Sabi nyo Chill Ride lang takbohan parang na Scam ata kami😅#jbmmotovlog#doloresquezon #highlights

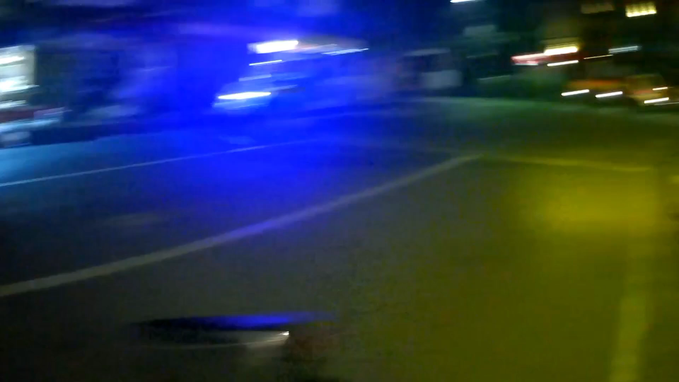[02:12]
Dolores, Quezon. So, yan. Medyo marami-rami din kami pag magkakasama, no?
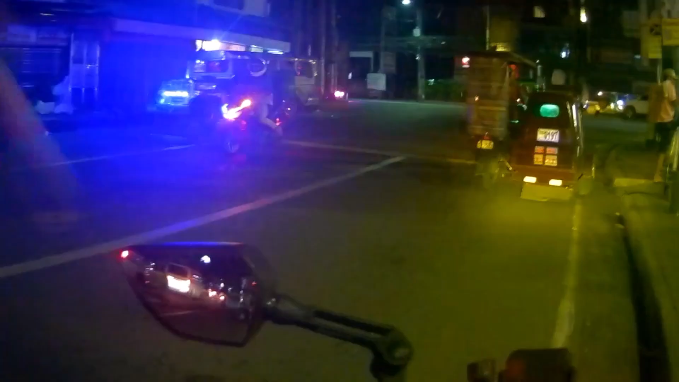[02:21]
On the way na kami sa may, ano, sa may SM South Mall. So, bali bang meet up namin, mga tropa, sa SM South Mall. So, medyo napahaga yata tayo. So, yan.
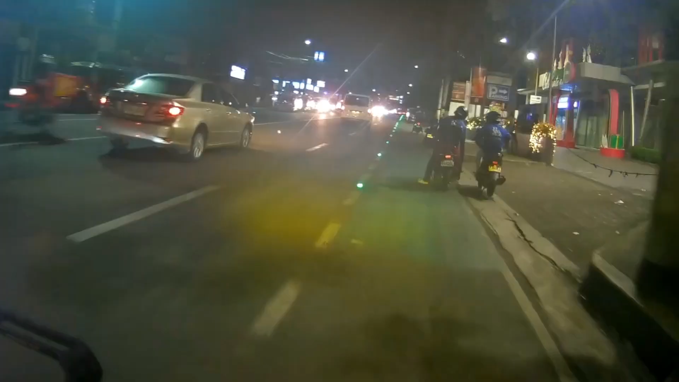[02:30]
So, kitain na natin yung mga tropa natin na sasama sa ating chill ride. So, papunta ng Dolores, Quezon. So, yung meet up namin, so, dapat na 2:30. So, ang oras na ay nasa na sa 2:45 ng mga tropa.
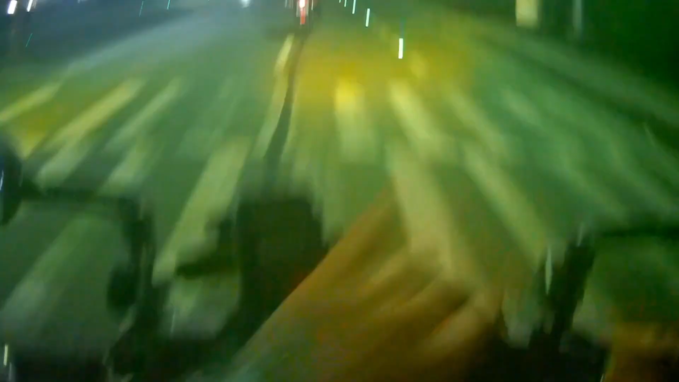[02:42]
So, bali. Alam mo naman pag Filipino time. So, ang alis namin dito, rest talaga. So, bali, hintay na lang namin yung mga ibang tropa natin na mga nakasama or sasama dito sa may gilid ng SM South Mall. So, bali, dito kami. So, ayun, nakarating na kami. Sabi ko nga sa nila, dapat sila mas mauna kaysa sa akin.
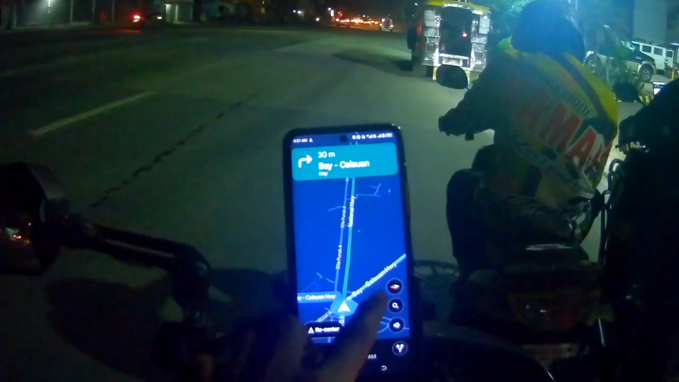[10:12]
Nandito na tayo sa May Calawan Highway. So pupunta pala tayo ng Batubato Spring. So waiting lang namin yung isang tropa namin dahil ay mukhang nag-LBM siguro. So yun, gear up na kami.